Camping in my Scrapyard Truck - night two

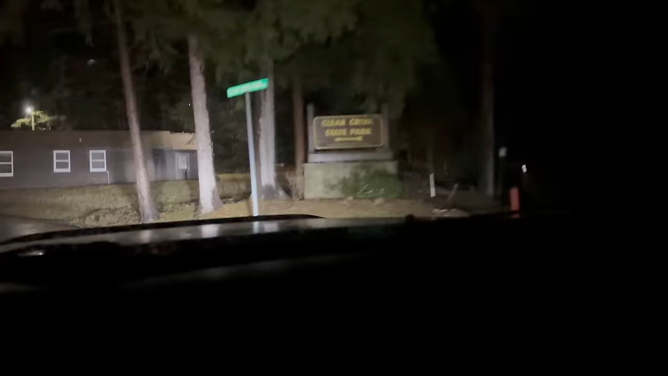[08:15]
Continue on Clear Creek Road for 3/4 of a mile.
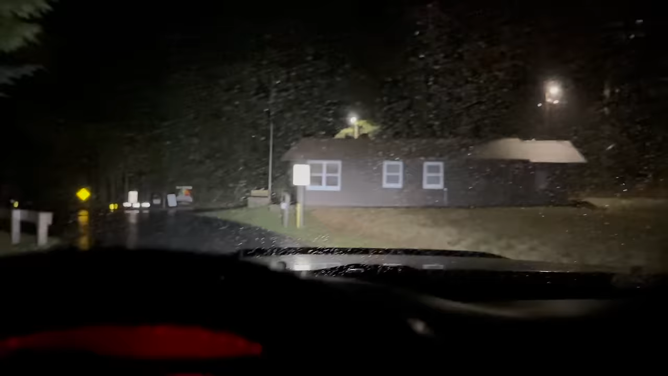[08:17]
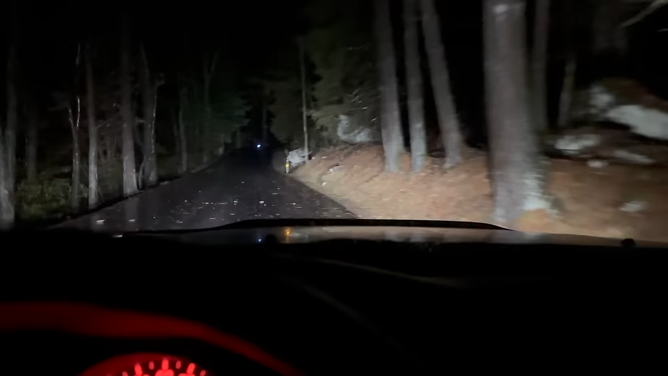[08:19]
Nice paved road going in here.
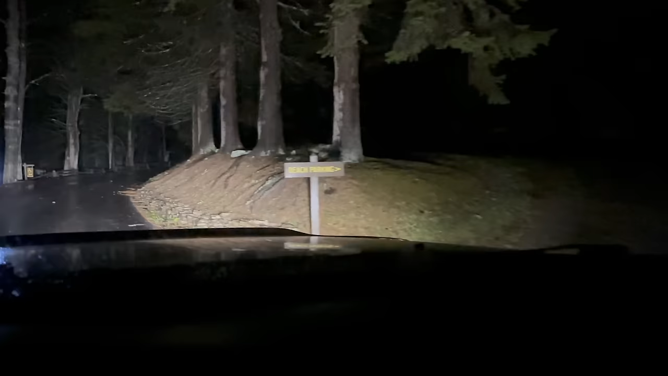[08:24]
First sign is beach parking. Probably not where we want to go. This is a really nice state park. Holy smokes, there's just a boulder in the middle of the road. What?
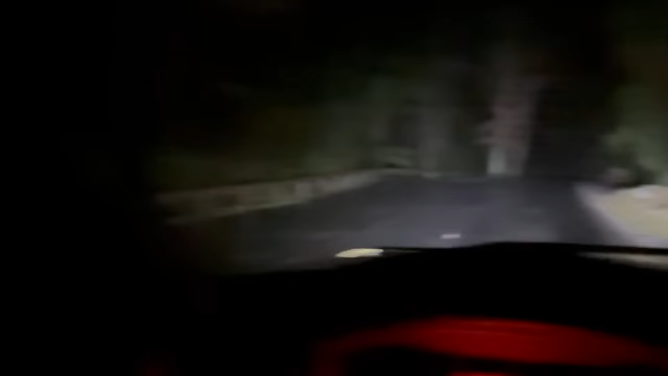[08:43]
What the heck? Did you guys see that? Let's get a little bit of extra visibility with the light bar, huh?
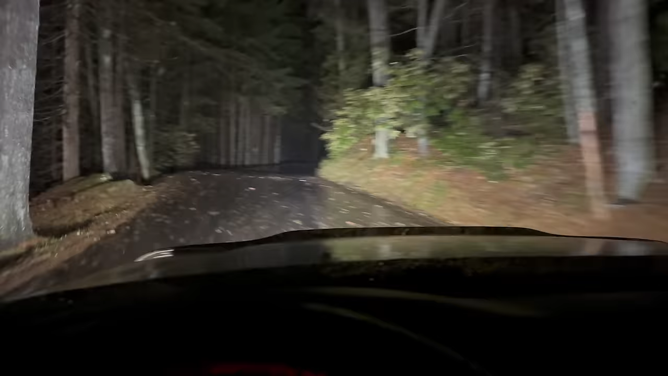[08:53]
These trees.
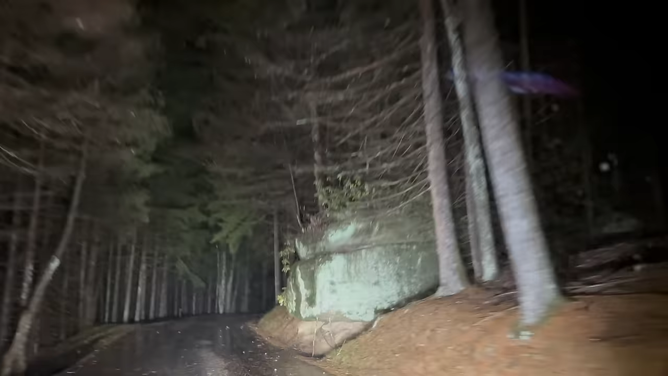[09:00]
Big old boulder. Wouldn't be good if that fell on the road, would it? Well, we came up on this little area.
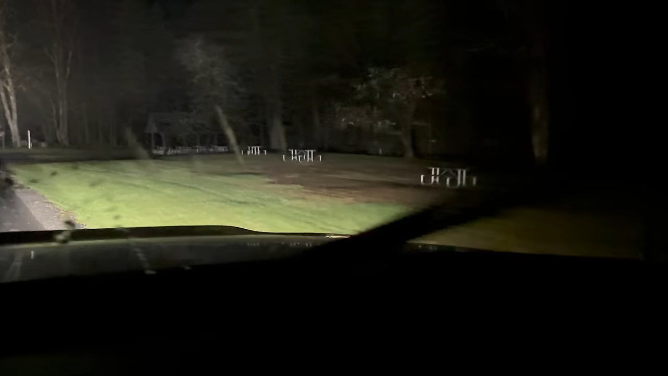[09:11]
It has a bunch of picnic tables. It looks like drive-in spots.
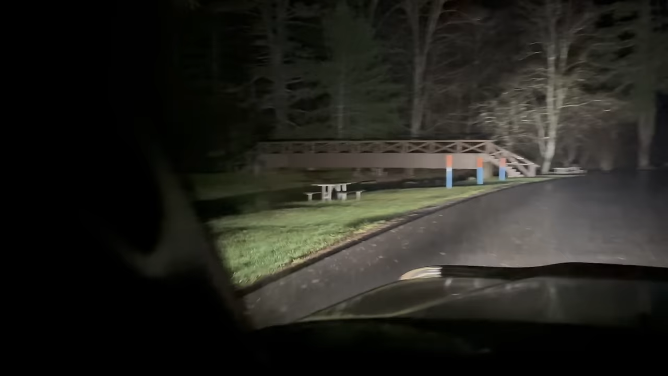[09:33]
We could camp right by the creek. I'm kind of surprised there's no one in here. Now, what do we got down here? Oh, wow, they got little cabins. That's neat. Damn, that's really cool. They got little cabins here that you can rent out.
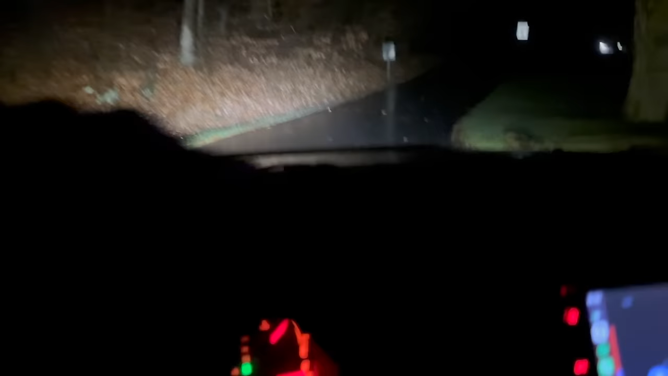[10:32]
How cool. You're never gonna believe this. More deer. Hey guys, what's going on? Oh, look at that, there's a raccoon.
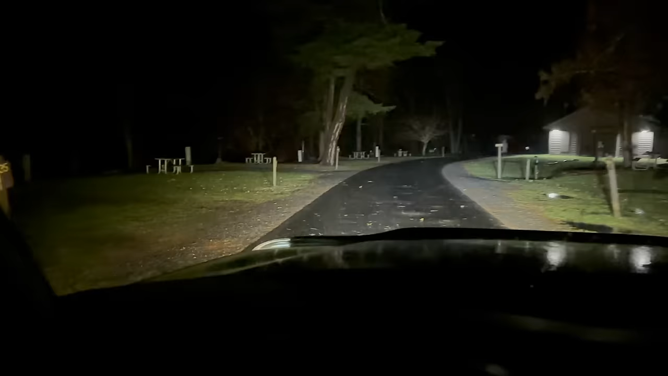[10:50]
Why don't we call this home for the night?